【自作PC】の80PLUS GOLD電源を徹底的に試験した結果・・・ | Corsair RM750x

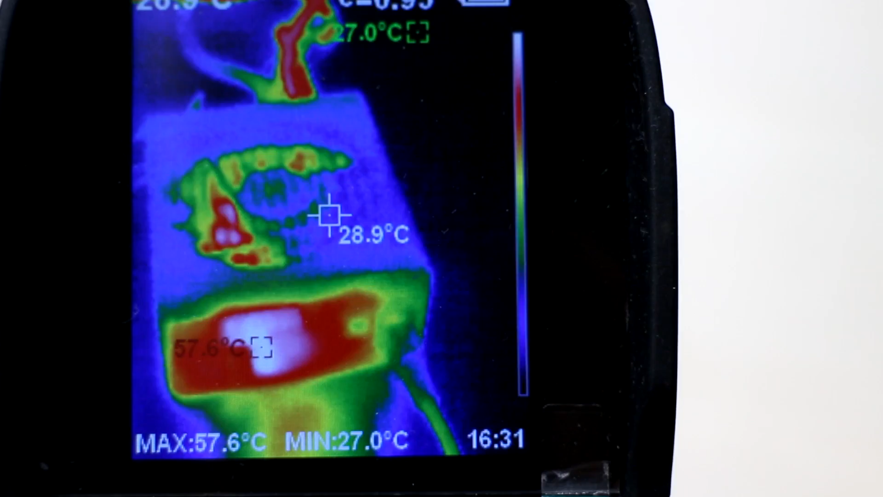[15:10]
On screen: spot 28.9°C, max 57.6°C, min 27.0°C
高くなりますね温度が一番高いところだと55度くらいになっています